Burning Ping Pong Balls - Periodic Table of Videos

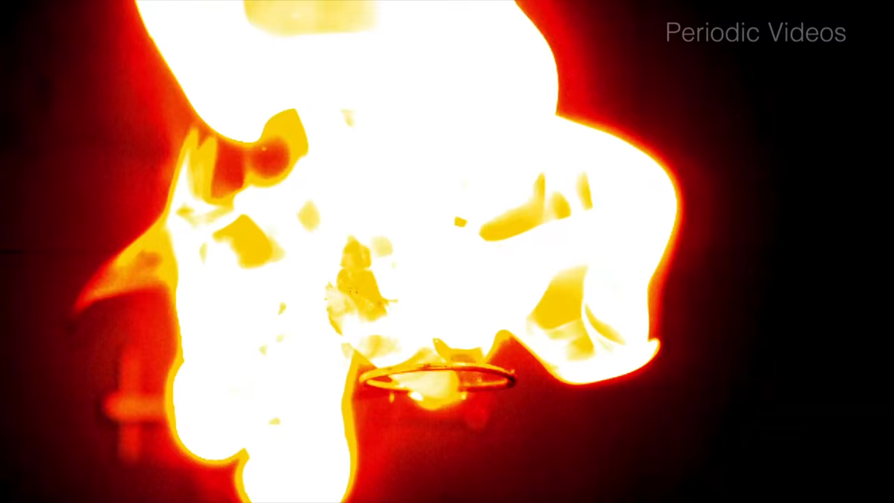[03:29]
On the first one that was done the ball melted and a sort of flaming bit fell down. The other one